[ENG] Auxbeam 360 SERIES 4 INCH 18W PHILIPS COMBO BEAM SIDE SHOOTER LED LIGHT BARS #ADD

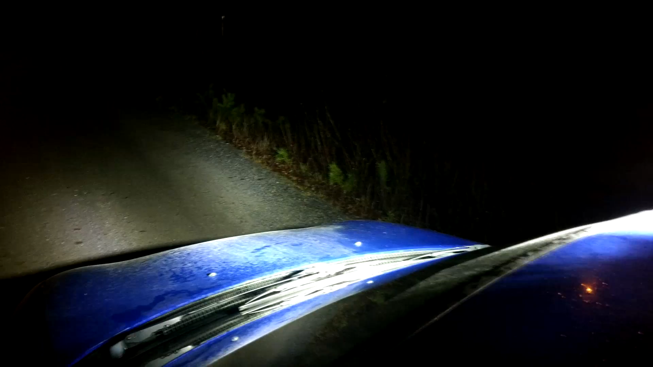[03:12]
But if I put them here I can use them quite nicely in front of me though.